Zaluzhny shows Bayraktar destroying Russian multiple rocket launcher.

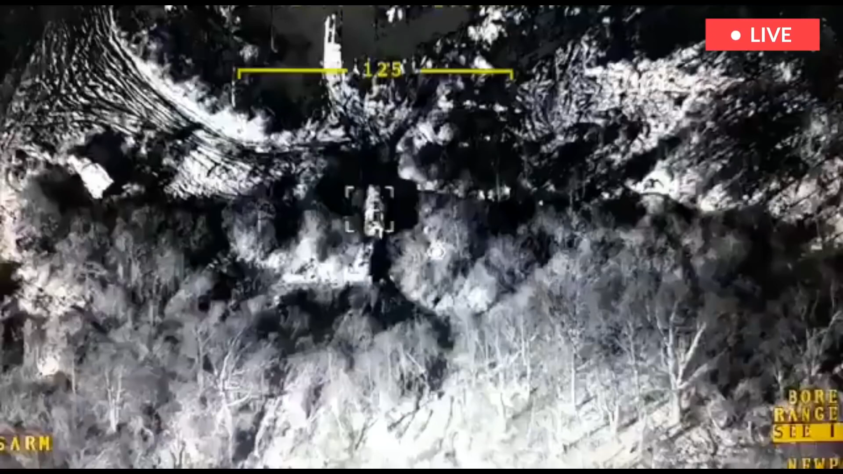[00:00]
Zaluzny shows Barakhtar destroying Russian multiple rocket launcher.
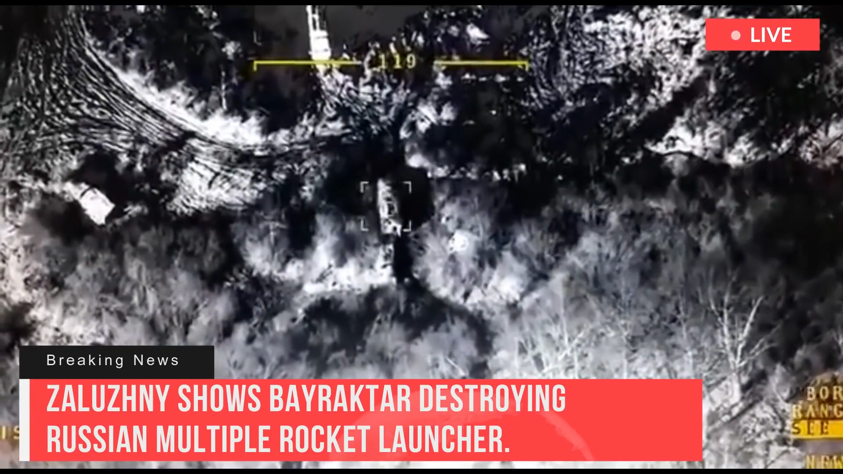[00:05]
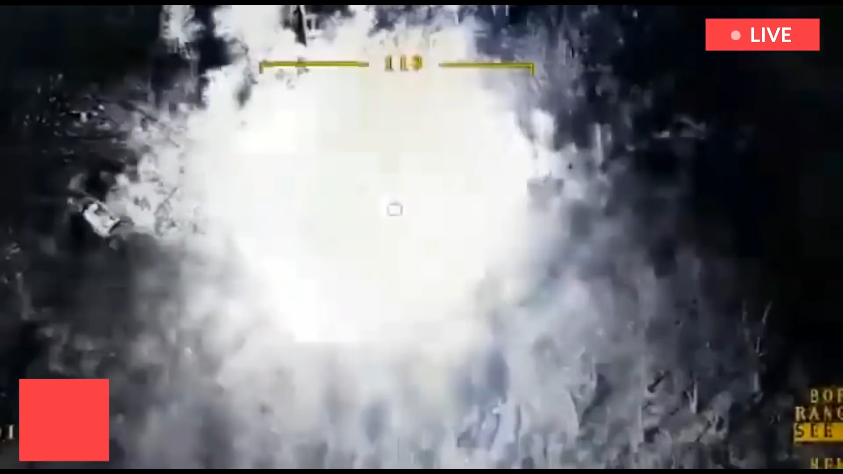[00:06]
Commander-in-Chief of the Armed Forces of Ukraine Valery Zaluzny released a video of Barakhtar destroying Russian multiple rocket launcher.